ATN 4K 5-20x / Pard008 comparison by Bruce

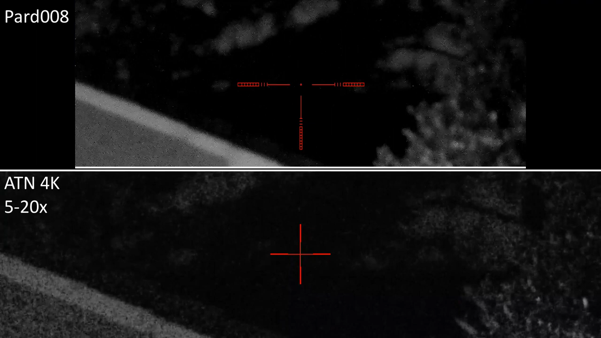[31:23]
OK, we're back again with the Exite 4K Pro 5-20 and the PARD NV-008 for a little bit of testing after dark. I should say that for a previous test I had some fairly severe issues with the Exite with it crashing. It took seven attempts before the daytime video was possible.
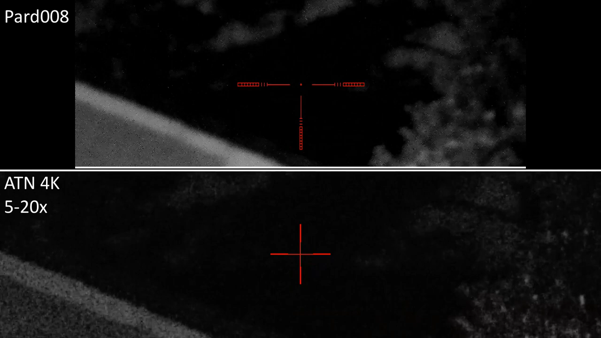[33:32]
We're going to switch the illuminator, the LED based illuminator that comes with the Exite. I'm going to switch it off now. And I'm going to switch on the illuminator that's built into the PARD, the Vixel based illuminator built into the PARD. It's also in its tightest focus. And I'm going to bring it up to its maximum power. So it's a straight comparison. And the image in the Exite is better than it was. It's still soft and kind of foggy. It doesn't look that clear. Whereas the Exite, the PARD image is quite sharp. I cannot make out the individual brick air holes in the air brick.
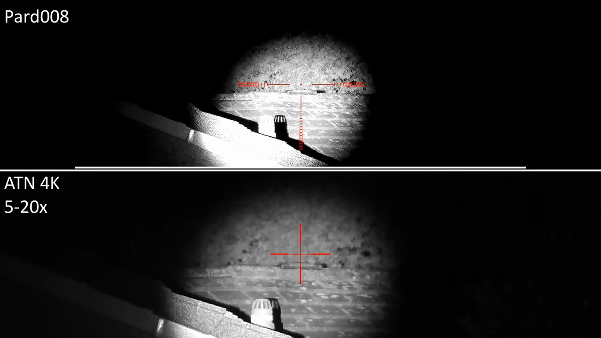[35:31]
Now if I look at the same image with the PARD, I can now just about make out the holes in the air brick. It's much clearer. In fact, it's arguably a little bit too bright. For the PARD, I could probably bring that back out a bit to about there, which gives me a larger illuminated area. And a pretty good picture at that. That's a damn good picture. Those trees in the background are 180 yards away, and they are very clear with the PARD. So if you can imagine some sort of target out at that distance, you would get a good image.